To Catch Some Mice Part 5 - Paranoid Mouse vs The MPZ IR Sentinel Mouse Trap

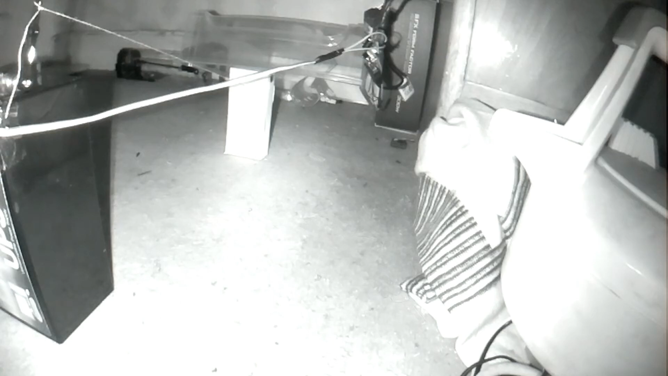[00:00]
Okay, so this is basically this video is about the next stage in sort of how I've been designing the trap and essentially this trap you see in now this is the still the old one before the last one you saw in in video number four and
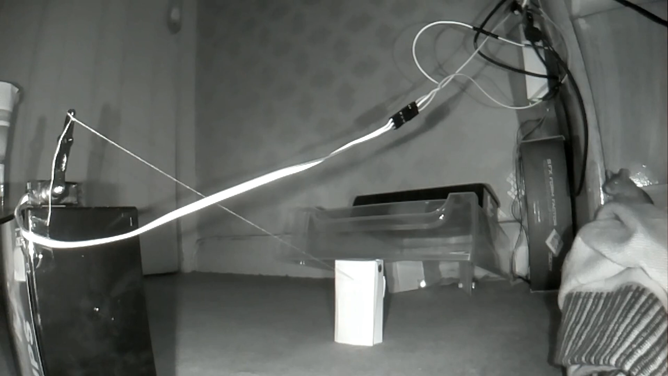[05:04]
so that's the end of that trap so basically now I'll switch over to the next one where I've well you notice two things first thing is that the cardboard is slightly lower and what I've actually actually this trap now is um I've made it so that you don't have to go on to the um onto the actual cardboard now this works in the previous mouse where it actually went straight into where